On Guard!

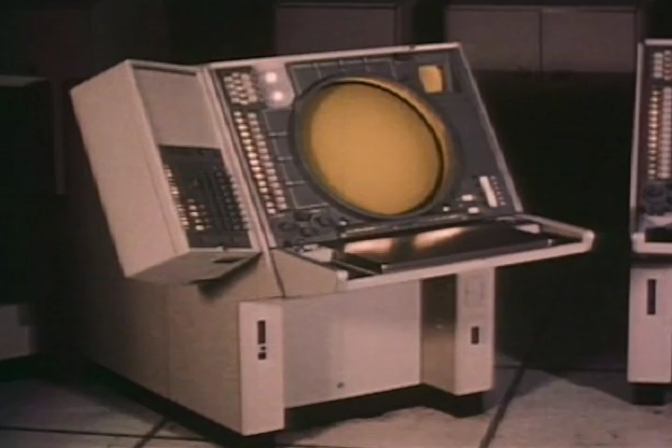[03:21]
A computer generated visual display on call as needed. Until SAGE, the miracle of the the computer was the computer was its ability to calculate in split seconds and then provide printed information.
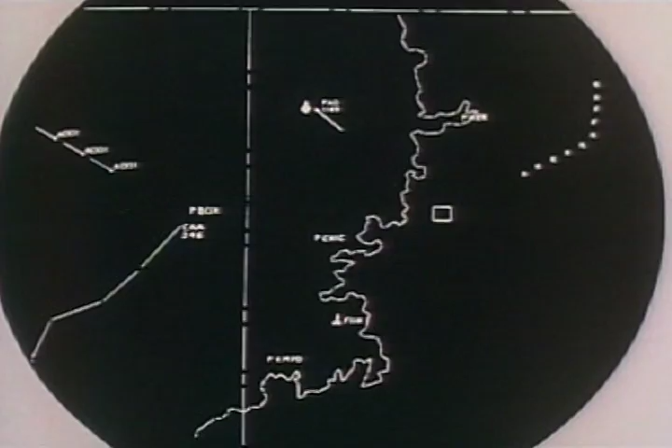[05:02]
the scope can recall any previous phase of the situation from the computer's memory.